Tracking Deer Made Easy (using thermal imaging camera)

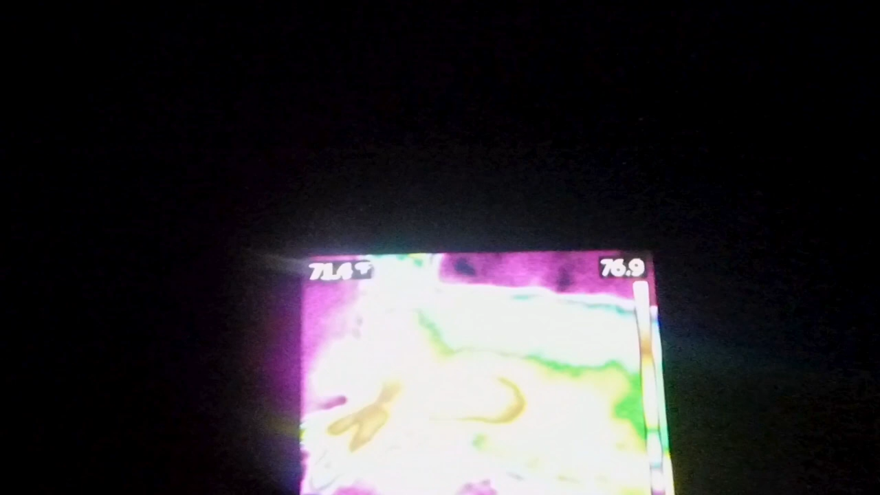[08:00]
I don't know about y'all, but I think that's pretty dang cool. There's 70, 75.